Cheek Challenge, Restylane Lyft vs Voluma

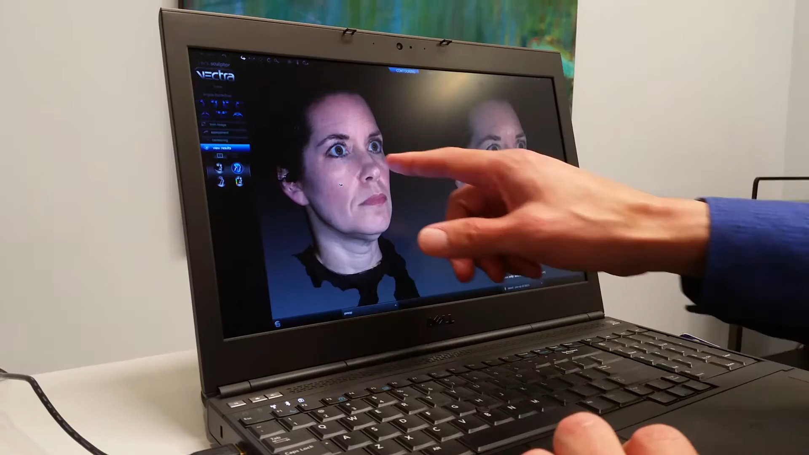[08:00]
how the tear trough right here is a lot deeper than this side. And so the cheek here, it's markedly improved. You have the nasal labial folds better.
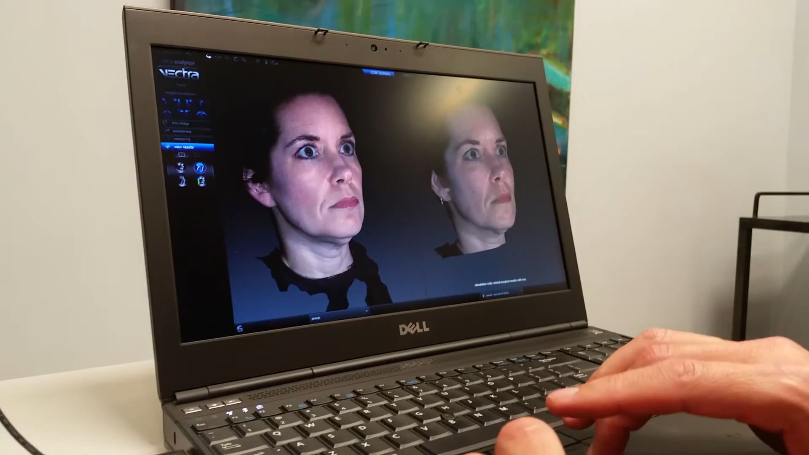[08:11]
And you have the jowling that's better on this side than it is on this side. This is the before and this is the after.
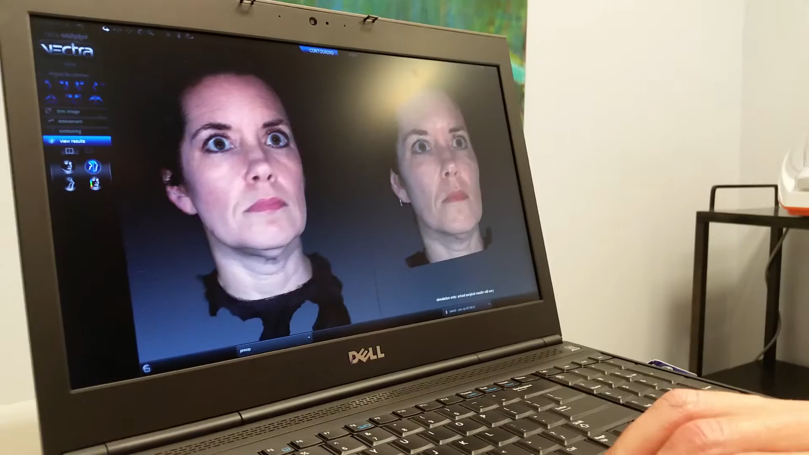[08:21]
And then I'm going to show you which is even more impressive on this side, that here's the neckline, the jawline on this side. Look at it compared to this side.
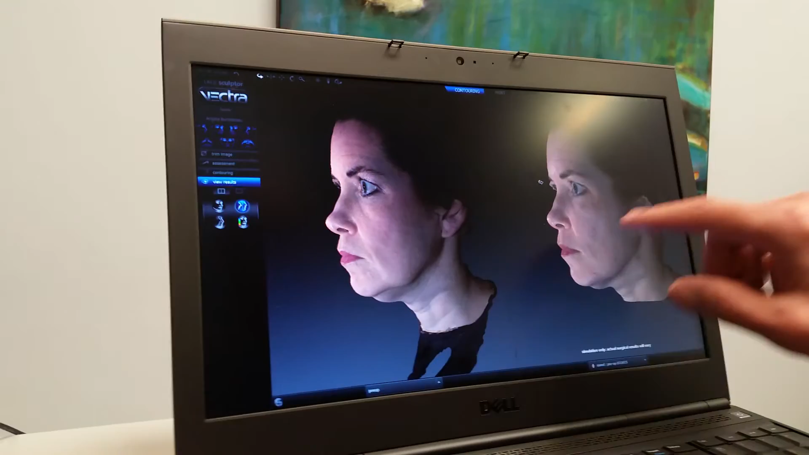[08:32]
Again, this is the Voluma side. Maybe the Voluma had improvement on this side versus the other side, or maybe she didn't have as much of a problem.
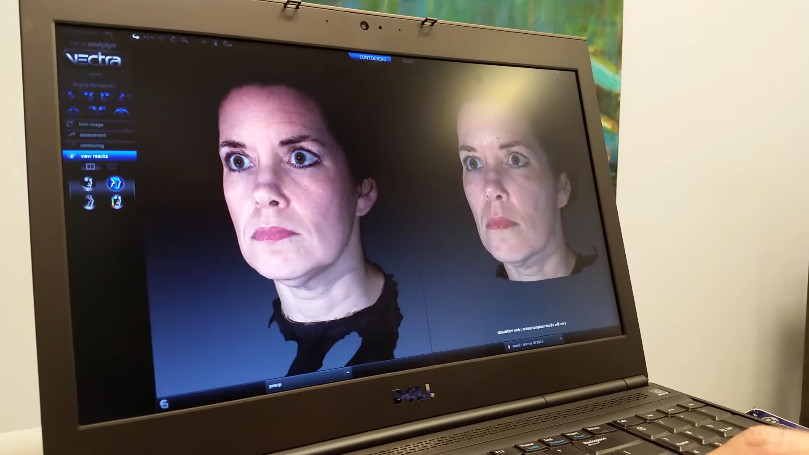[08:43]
But there you go. So you take a look, and this neck improvement is very dramatic compared to the pre.
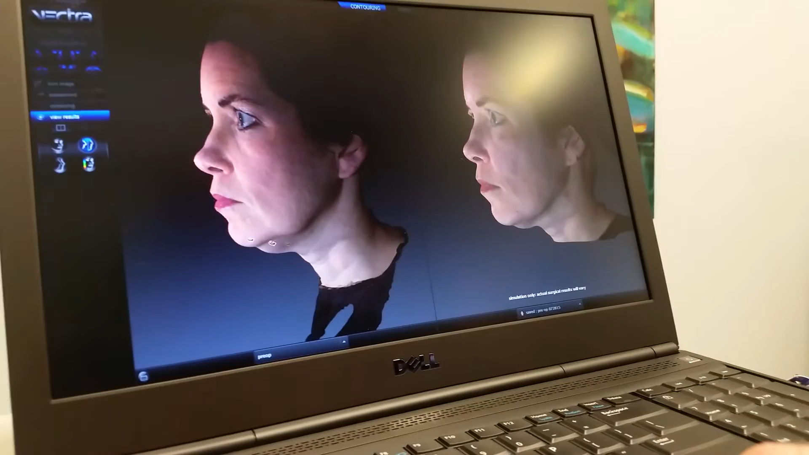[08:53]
Let's take a look right here in the neck and over here, okay? And then another thing that this improves, and they talk about this, is called the OG curve.
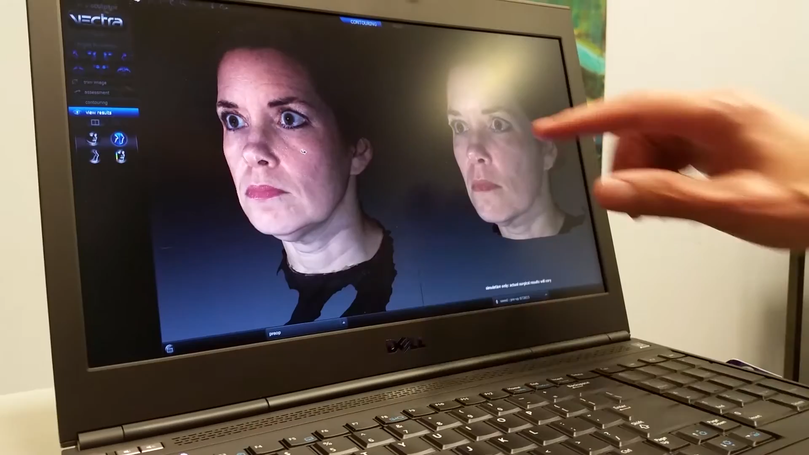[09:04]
And the OG curve is this curve right over here. So it's a curve right in there.
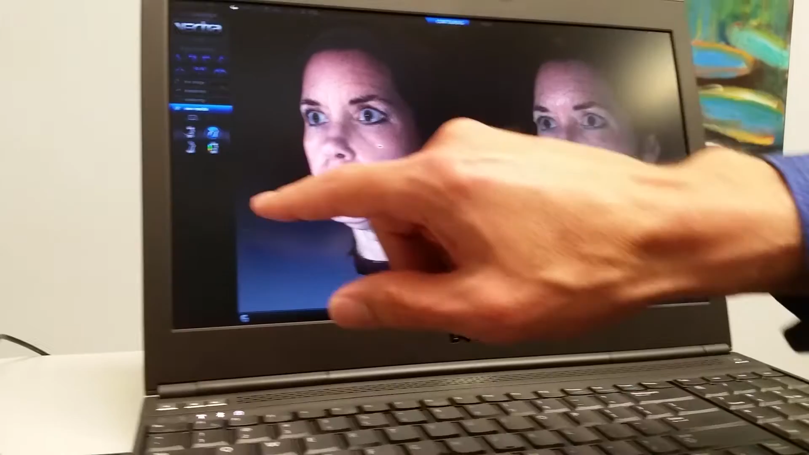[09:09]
And take a look, it's improved. You wanna see that. That's a sign of usefulness, this OG curve.
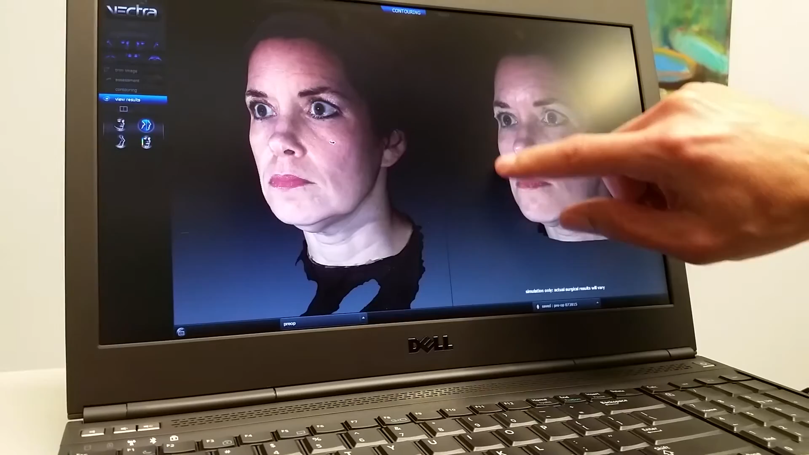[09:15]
Let me show you the OG curve on the opposite side.